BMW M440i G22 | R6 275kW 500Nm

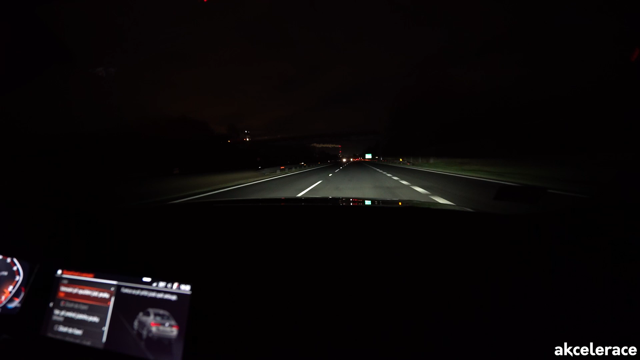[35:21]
Nacházíme se na frýdecké dálnici nebo rychlostní komunikaci a vyzkoušíme si, jak svítí laserová světla u BMW. V první fázi bych chtěl upozornit, že nemám puštěná ještě automatická světla, která vlastně potom si řídí sama ten světelný tok, ale není to žádný problém. My si je pustíme. Teďka momentálně jsme ještě v režimu tlumených, a teď už jsou automatická teda zpátky. A jak vidíte, tak docela hodně vysvítili tady tu pravou část.